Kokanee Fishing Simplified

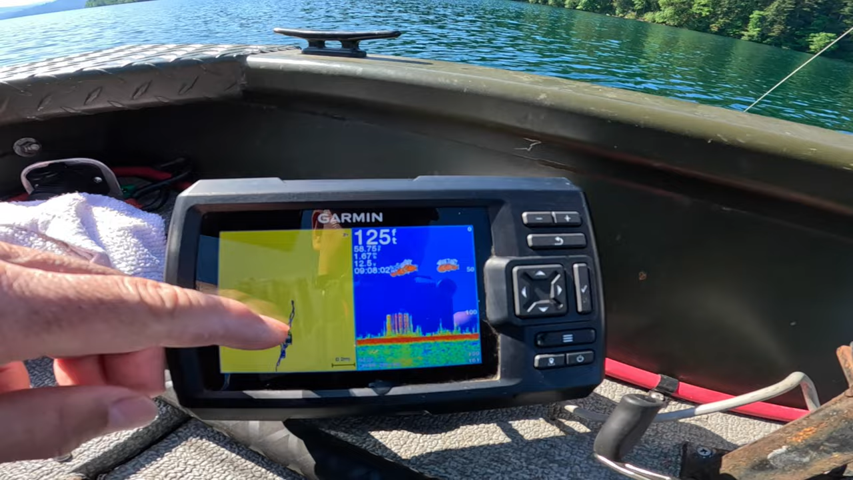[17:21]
On screen: depth 125 ft
And you can see I've been going just back and forth on this one line catching fish. These are trees, and of course, fish.